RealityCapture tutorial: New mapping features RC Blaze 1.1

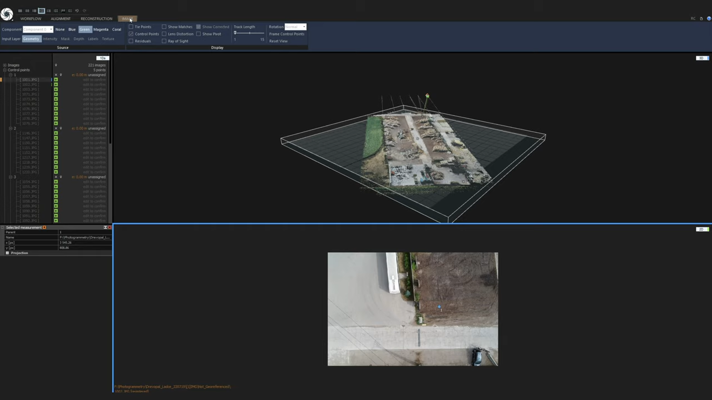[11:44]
and I will make sure that this blue cursor is corresponding to this window so now we have the green one so I will select the 2d view go to image context and change it to blue Okay, so now this is image number 1001 To mark the ground control points position I will zoom in
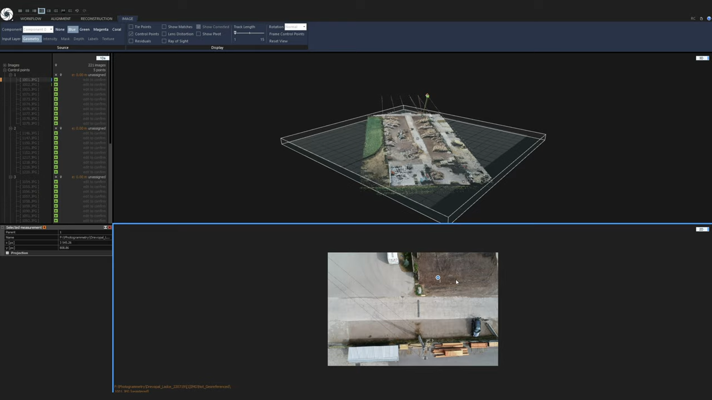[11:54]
You can already see that it is not that far from the center from its actual position So I will click on the ground control point with my left mouse button Move the cursor to the correct position and press the down arrow key on my keyboard This way reality capture will confirm this suggestion and switch to the next image like this Again, I will do the same for all of these images
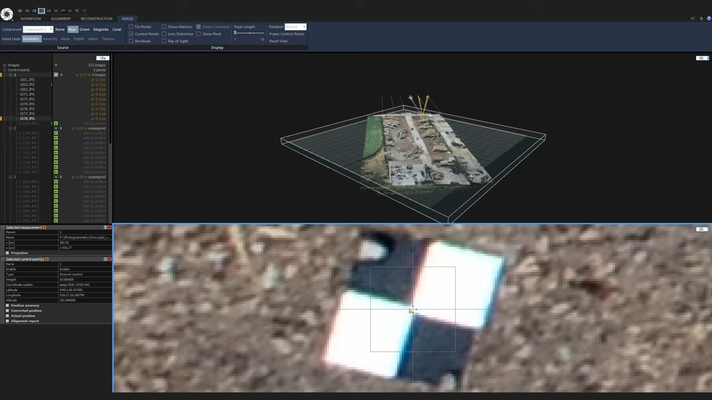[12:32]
Until the last image Okay Now I will repeat the process for for all the other ground control points So now ground control point number two
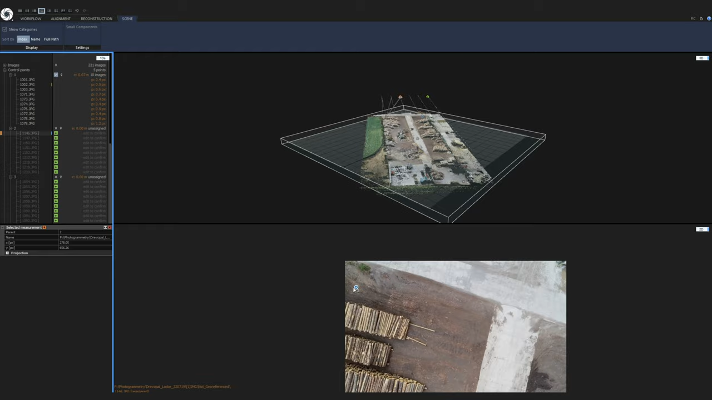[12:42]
I decided to fast forward this part of the video because I am doing the same process all over again And I didn't want to waste any more of your time
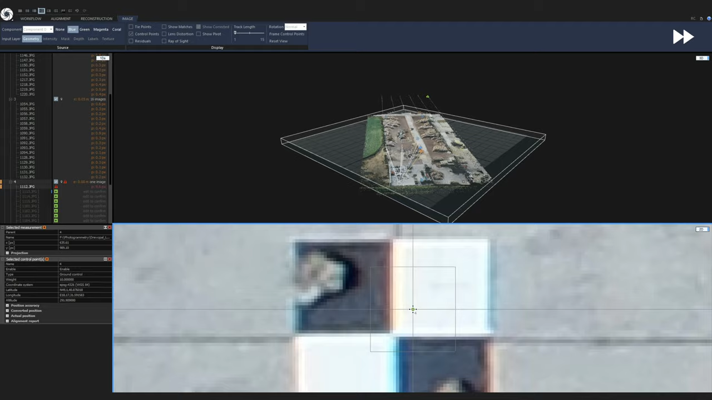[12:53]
Okay, so I finished placing all of the ground control points And I will switch my layout back to one plus one
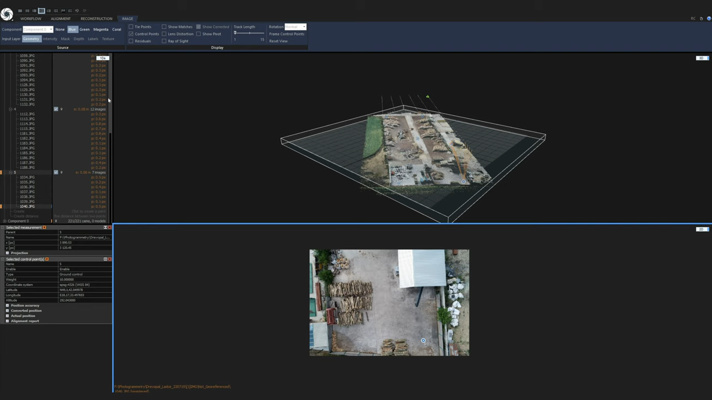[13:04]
And now you can see that the residuals on these ground control points are around here It is seven centimeters four centimeters five centimeters eight centimeters and six centimeters So now I will realign the project again And check the residuals after the realignment So to realign the project I will go to the alignment tab and click on alignment images
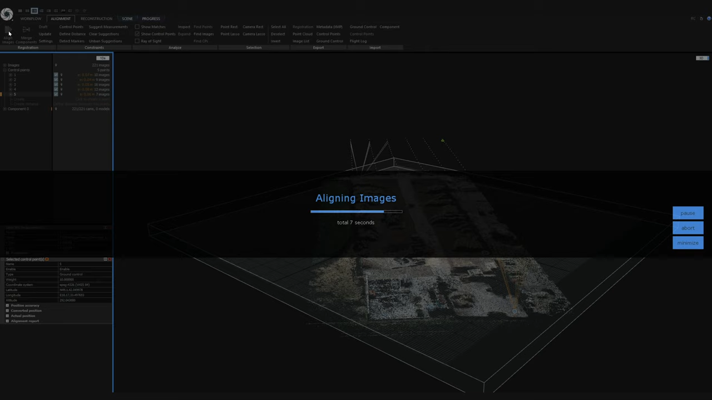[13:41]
Now we have to wait a couple of seconds for the realignment It shouldn't take as long as the initial alignment
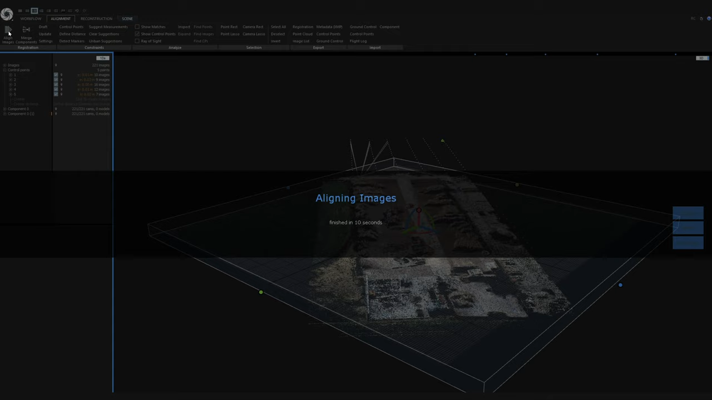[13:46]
The realignment finished and now you can see that the errors on the ground control points are smaller So from one centimeter to a maximum of two centimeters Now I am ready to reconstruct the model But I won't be reconstructing the entire scene I will just be reconstructing a smaller part so the reconstruction doesn't take too long So I will switch to the top view by pressing number two on the numeric keyboard
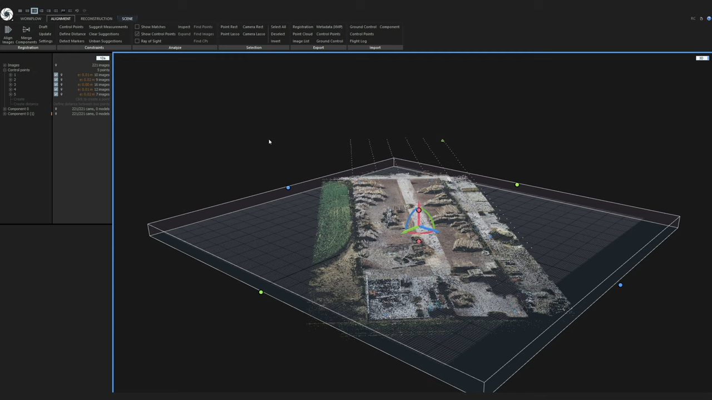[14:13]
And from this view I will adjust the reconstruction region to a smaller part
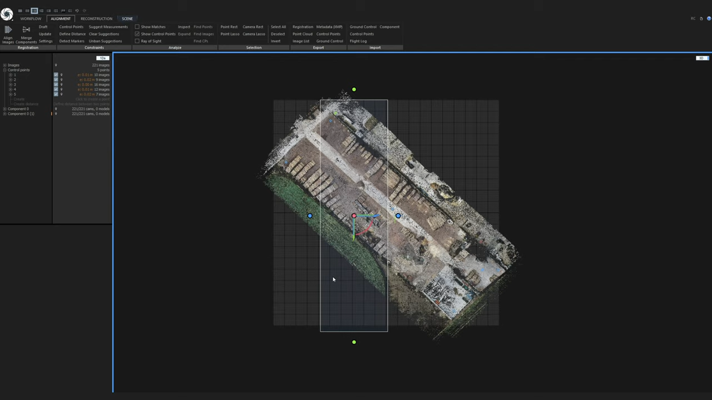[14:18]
I will adjust its size and I will also rotate it like this
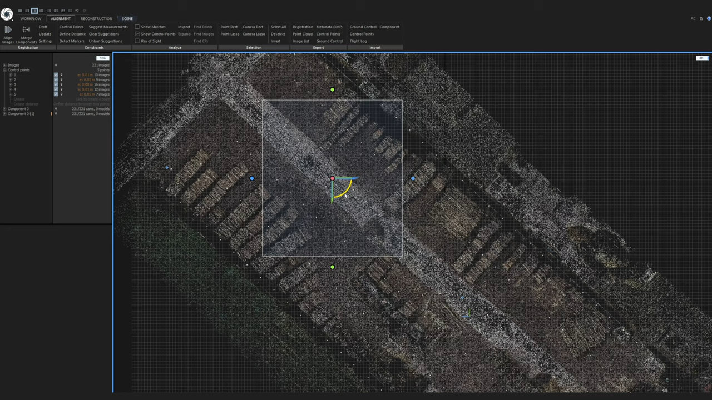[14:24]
using the gizmo And I will also check it from one of the side views So if I press number four on the numeric keyboard
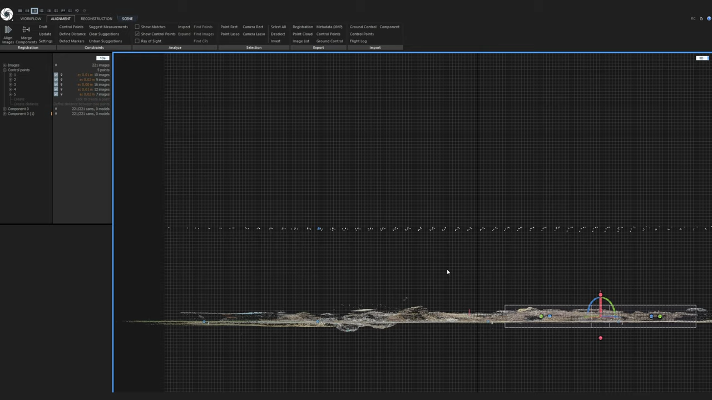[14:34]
This is the left view and I will adjust the height of the reconstruction region
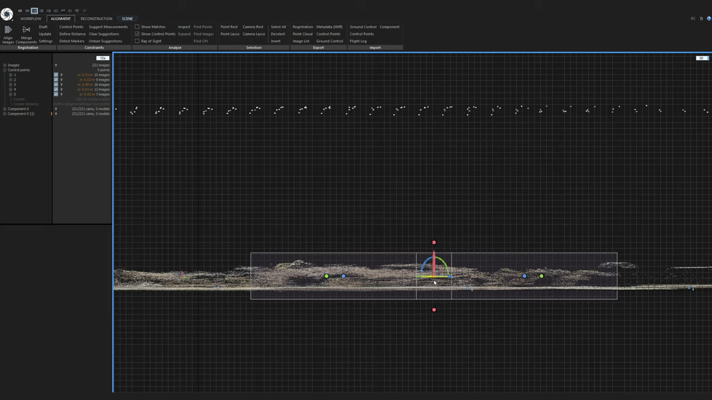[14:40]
So it doesn't clip dip on cloud in any place To go back to the perspective view I will press number zero on the numeric keyboard
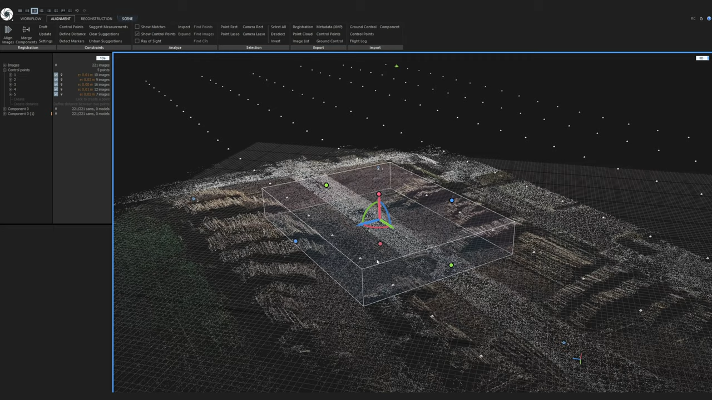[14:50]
And now everything is set for the reconstruction So I will go to the reconstruction tab And click on reconstruct on a normal detail
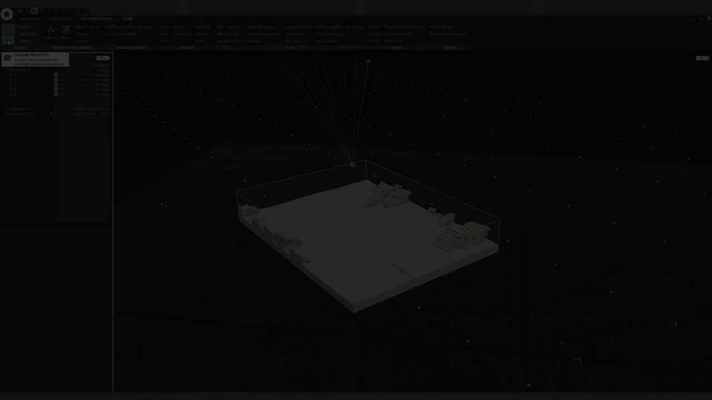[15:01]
After the reconstruction I will proceed with the unwrap and texturing So I will click on unwrap settings And on unwrap parameters